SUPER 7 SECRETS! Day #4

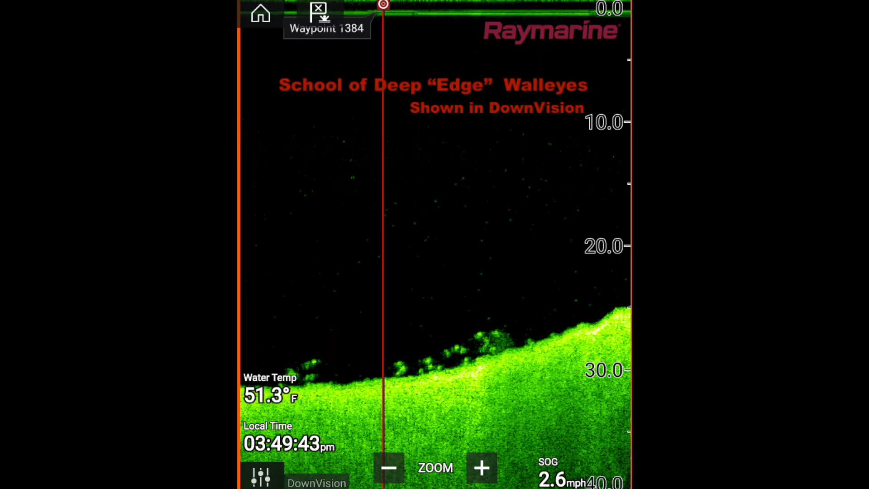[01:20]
On screen: water 51.3°F, speed 2.6 mph
those edges using my new ray marine element and I'll look I'll find those fish I'll
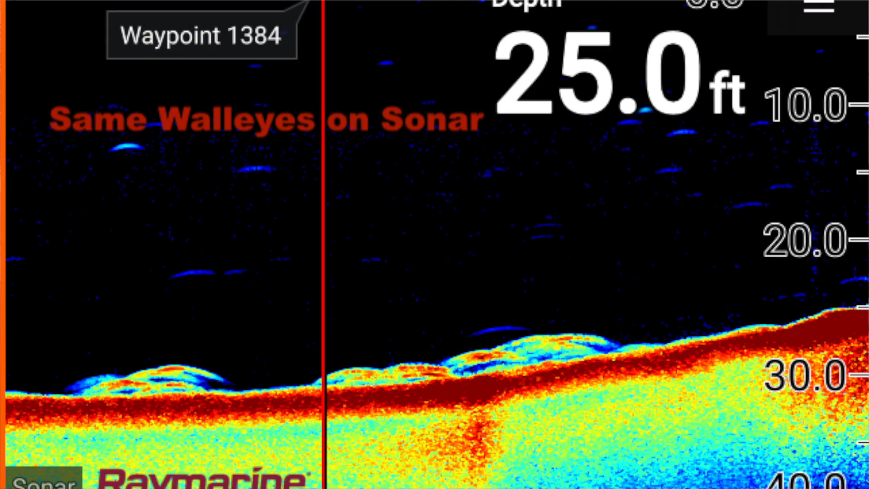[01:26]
On screen: depth 25.0 ft
find small groups maybe three or four fish sometimes I see some shiners around them as
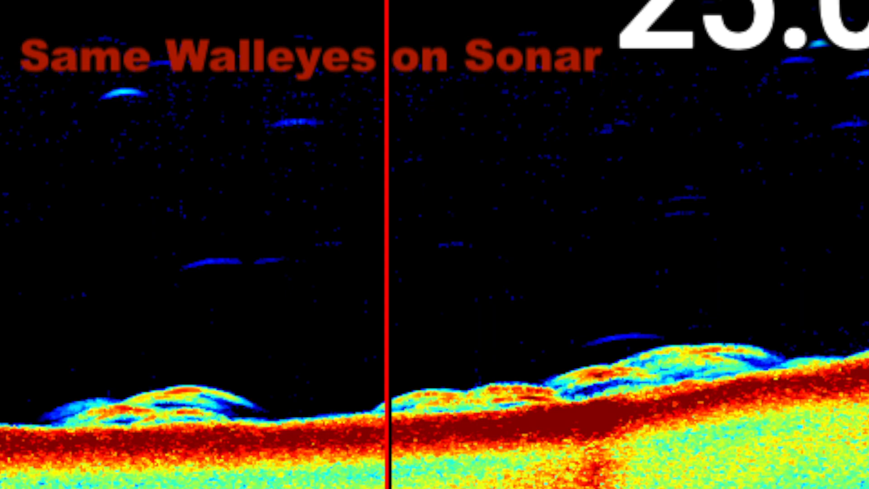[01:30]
well I mark them and I slowly work through them with a spot tail on a rig and I like I said I go slow I when I mark fish